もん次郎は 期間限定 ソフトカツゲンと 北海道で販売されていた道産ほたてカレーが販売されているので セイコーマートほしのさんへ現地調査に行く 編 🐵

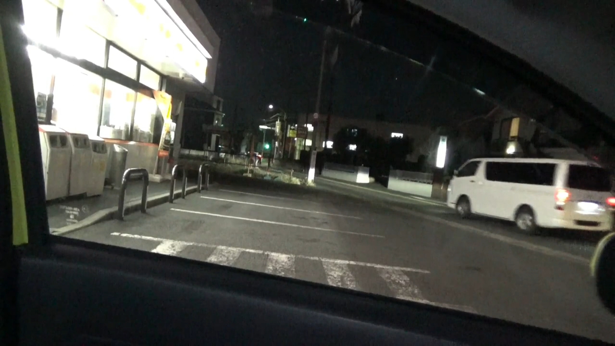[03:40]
こちらね ちょっと駐車場が狭いんですよ最大でね 6台 7台ということなんですけども今のようにね 駐車場空いている時もありますので時間を見計らっていただければですね十分駐車できますので我々はね 今6時ということでまた1台入ってきましたね
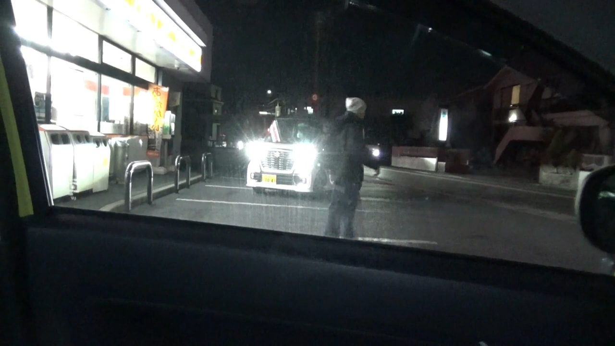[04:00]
次から是非お客さん入ってきますまた出ていきますので
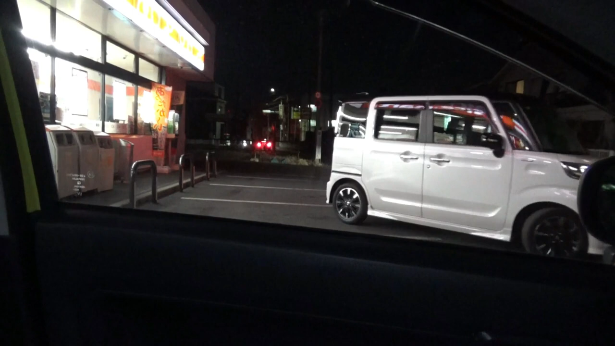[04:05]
多分ね 駐車場にはこと書かないとは思うんですけどもただ もし満杯の場合でも すぐね 開きますので